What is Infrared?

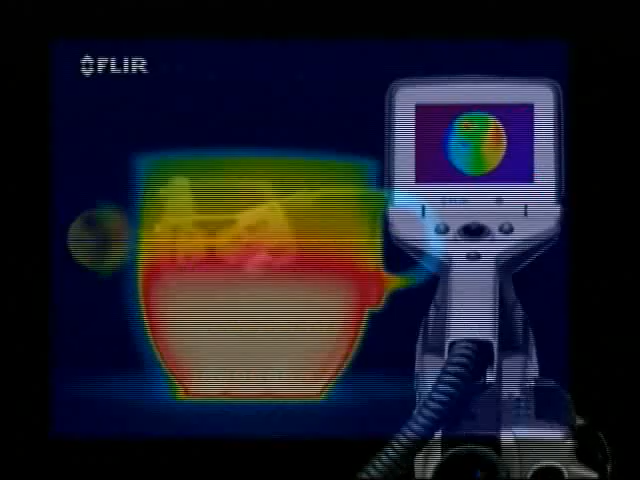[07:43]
Infrared thermography is the art of transforming an infrared image into a radiometric one, which allows temperature values to be read from the image.
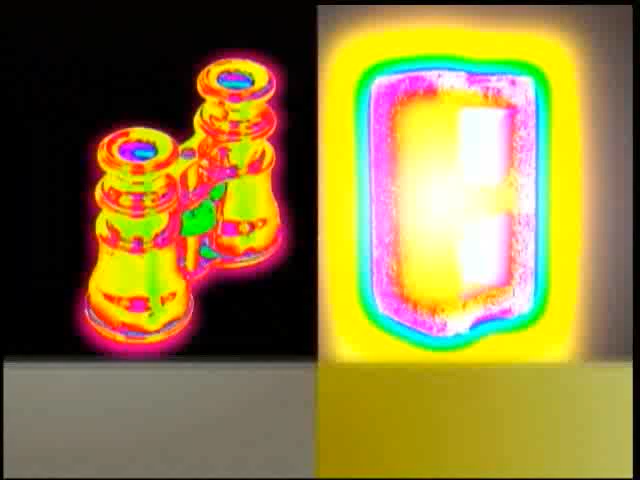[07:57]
Emissivity is the efficiency with which an object emits infrared radiation.
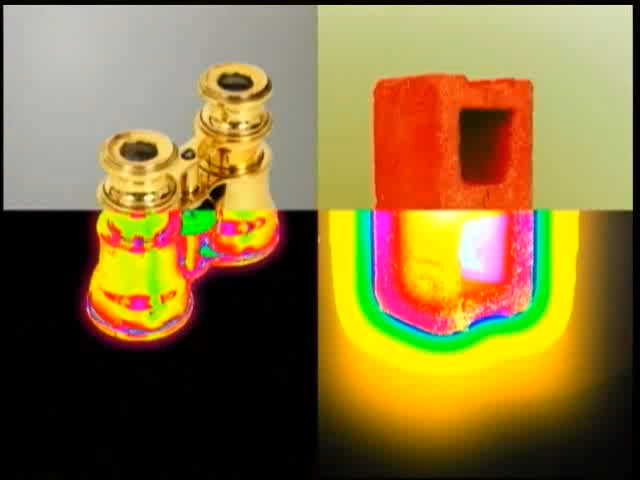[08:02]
This is highly dependent on material properties. It is important that you set the camera to the correct emissivity, or you will measure the wrong temperatures.
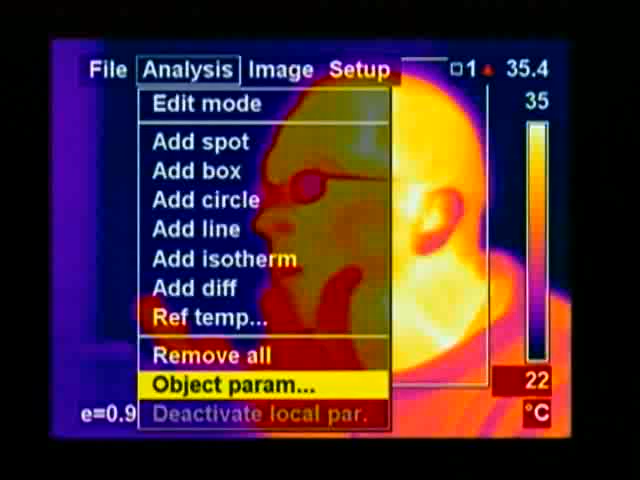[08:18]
On screen: scale top 35°C, scale bottom 22°C
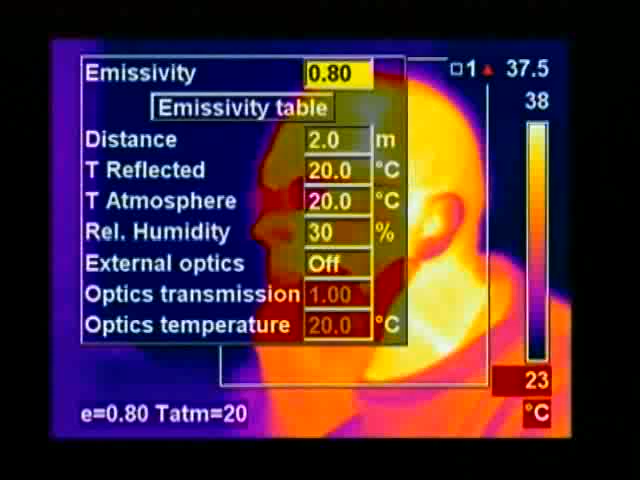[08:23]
Not only is this true for human beings, but it is true for other materials too. It is extremely important to set the camera to the correct emissivity.
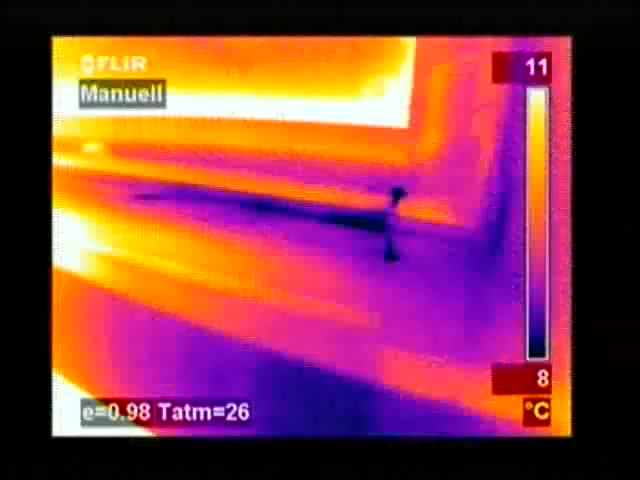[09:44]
On screen: scale top 11°C, scale bottom 8°C
Infrared imaging is used to detect heat loss in buildings, to test for stress and faults in mechanical and electrical systems,